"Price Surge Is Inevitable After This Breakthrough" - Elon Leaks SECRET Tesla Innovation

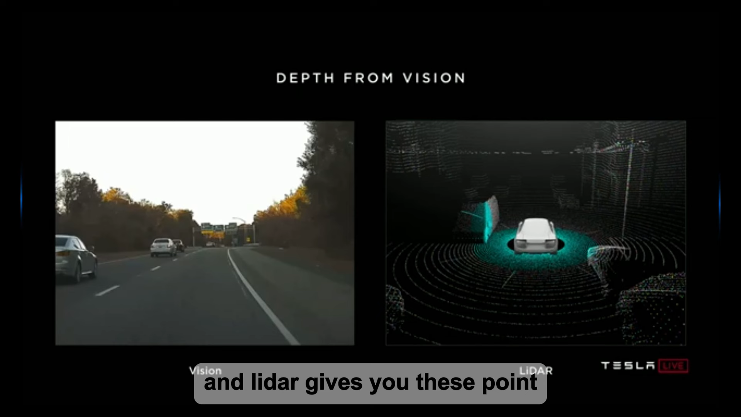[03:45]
And LiDAR gives you these point measurements of distance around you. Now, one thing I'd like to point out, first of all, is you all came here. You drove here, many of you, and you used your neural net and vision. You were not shooting lasers out of your eyes, and you still ended up here. We might have. So things went well.